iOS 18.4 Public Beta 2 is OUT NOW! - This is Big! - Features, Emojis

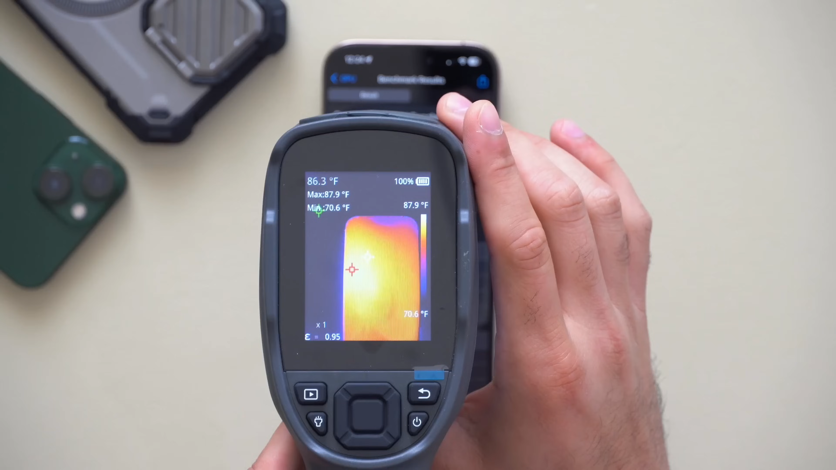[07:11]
On screen: spot 86.3°F, max 87.9°F, min 70.6°F, scale top 87.9°F, scale bottom 70.6°F
which is ideal to the previous test result too so there's no thermal issues